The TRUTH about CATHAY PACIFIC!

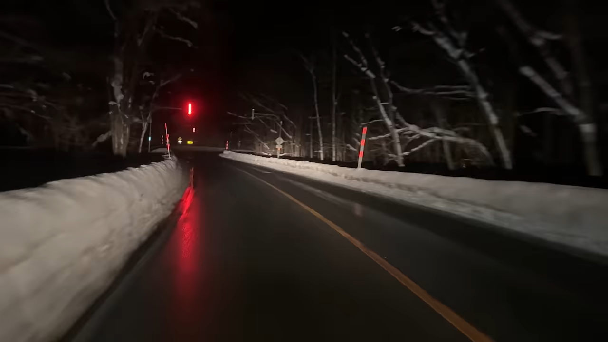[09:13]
and that was the maximum, dropped down to 40 a couple of times.
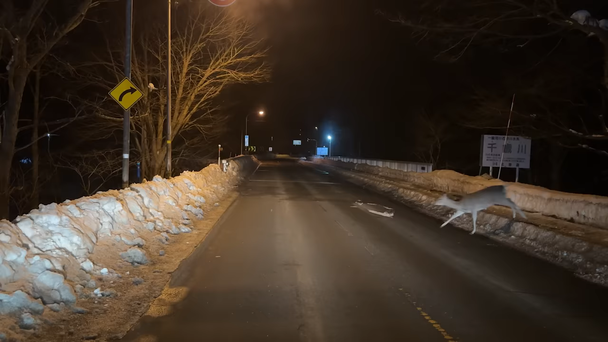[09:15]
Oh, and we saw a deer crossing. That was nice.
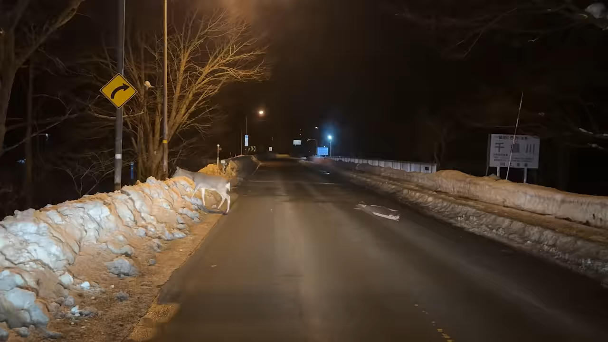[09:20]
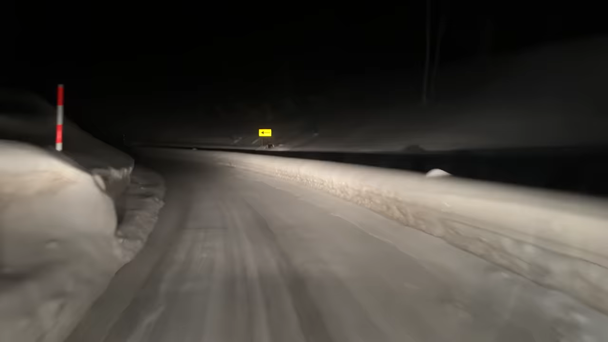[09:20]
Of course, driving in the snow is a challenge for someone who doesn't do it that often, and finding the left-hand side of the road is interesting. Thankfully, these arrows give you some idea.